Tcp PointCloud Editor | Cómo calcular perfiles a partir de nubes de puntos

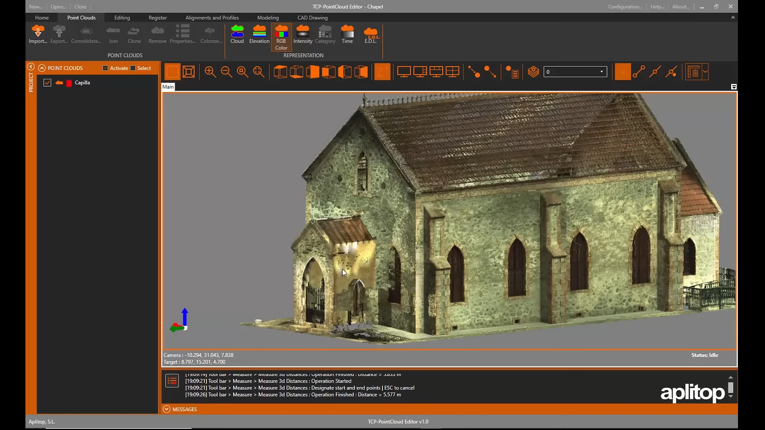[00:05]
En este vídeo vamos a explicar las opciones que ofrece TCP Point Cloud Editor para calcular perfiles a partir de nubes de puntos. Comenzamos por el perfil rápido, activamos la vista en planta y pulsamos el botón de configuración, donde definimos el ancho de banda para hallar los perfiles.